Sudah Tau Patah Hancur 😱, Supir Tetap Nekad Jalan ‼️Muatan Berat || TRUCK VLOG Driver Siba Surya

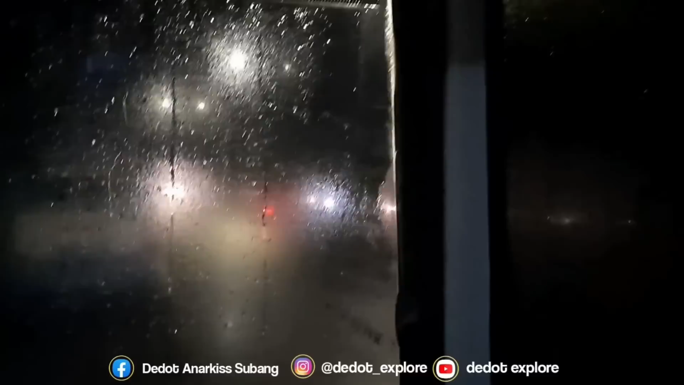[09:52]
Tadi nih nungguin hujan reda, nih sekarang baru mulai reda nih guys. baut roda patah katanya guys. Jadi ini nunda dulu perjalanan, nungguin reda, mau ngencengin baut guys.
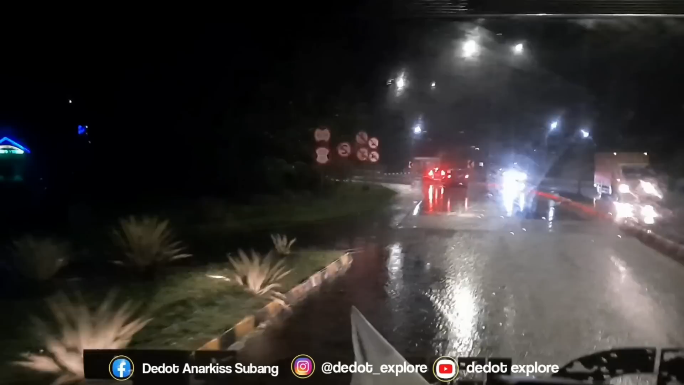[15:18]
Selamat sampai tujuan. Jauhkan dari mara bahaya, kesialan dan apapun.
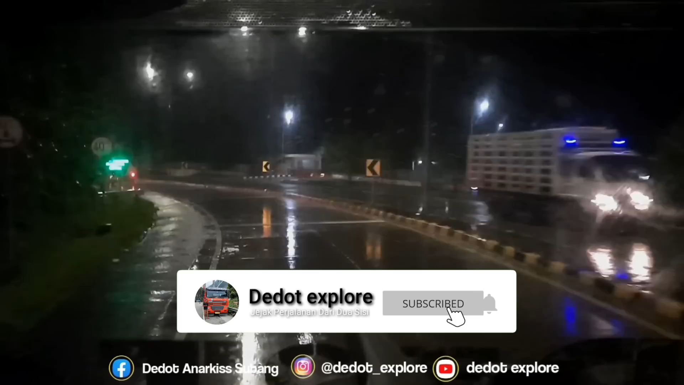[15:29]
Alhamdulillah ada masuk tol, guys. Pelan-pelan aja. 30 km per jam. Yang penting nyampe. Mudah-mudahan. Ngantuk ya tidur aja lah, guys. Daripada bahaya. Soalnya ngerayap ini. Hujan. Kalau keban enak adem nih, kalau hati panas ini karena aduh tahu banting baut roda tinggal 5. Tapi kalau panas juga rawan ke baut, guys, sebenarnya mah, guys.
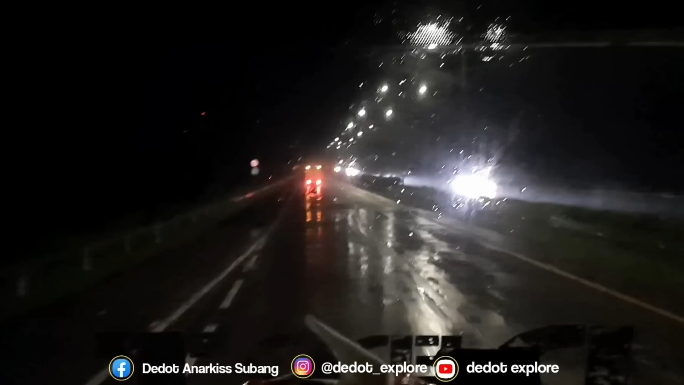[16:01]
Jadi mending gini pas hujan rayapin terus. Pelan. Tahan emosi. Alhamdulillah nih, guys, terus berjalan ngerayap. Nekat, guys, nekat. Nih memasuki wilayah Kertajati nih, guys, Bandara Internasional Jawa Barat. Aduh, jalan pelan, nggak lebih dari 40, lari 30-35.
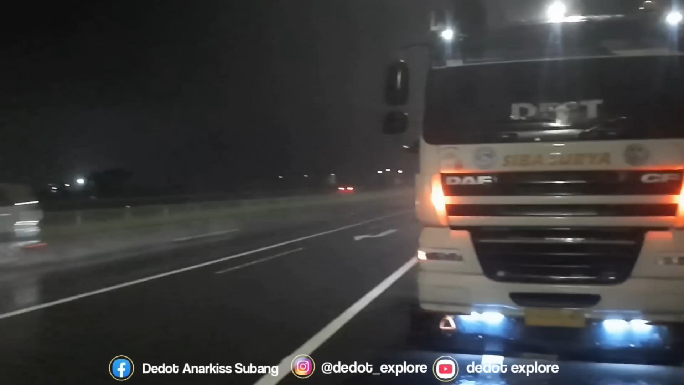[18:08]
Mengerikan, guys, banyak kendaraan. Ngeri. Jalurnya jam-jamnya bis malam nih, guys. Aduh, ya Allah, ya Rob. Ngeri. Mana mobil pribadi suka ada aja yang nyalip dari kiri, coba. Aduh.
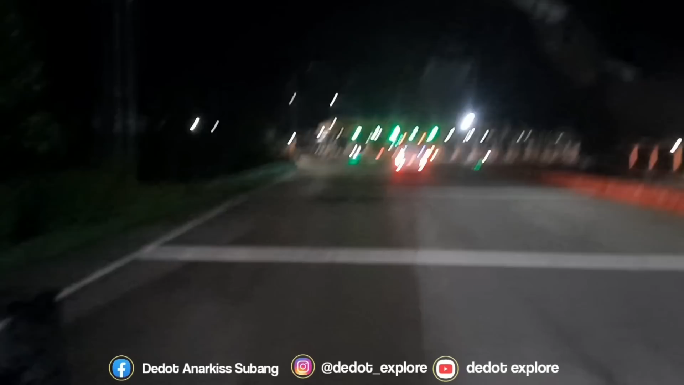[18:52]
Gerbangnya udah gak kepake dan langsung dibablaskan ini mah. Cuman ngeri ini, ngeri kecil.